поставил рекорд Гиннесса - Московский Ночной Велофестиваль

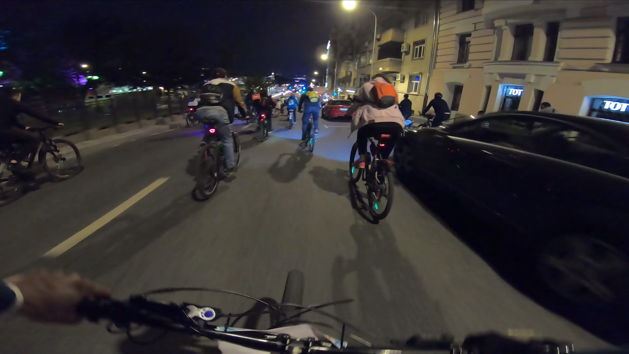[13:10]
Сейчас точно кто-то всадится реально в тачку. Васян, смотри, сзади могут лететь.